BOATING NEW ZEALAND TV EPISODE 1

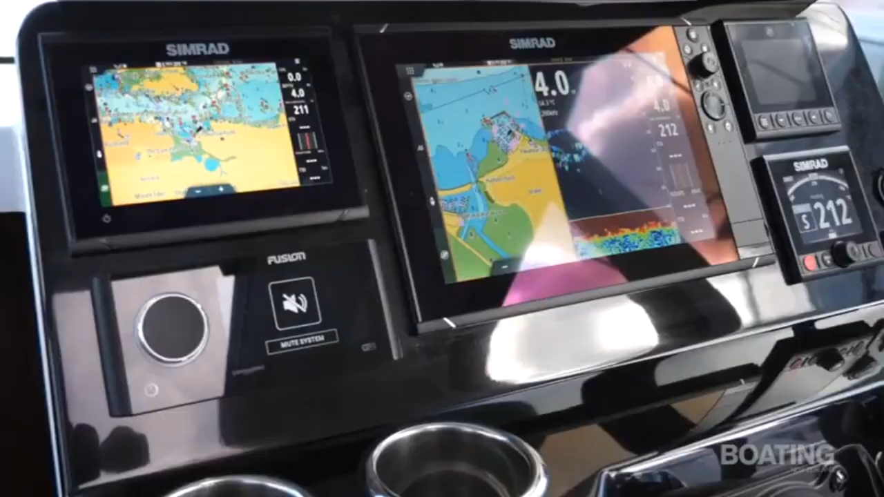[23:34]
Fantastic electronics package and in fact this is a bit like a cockpit of a plane and all the black dashboard here.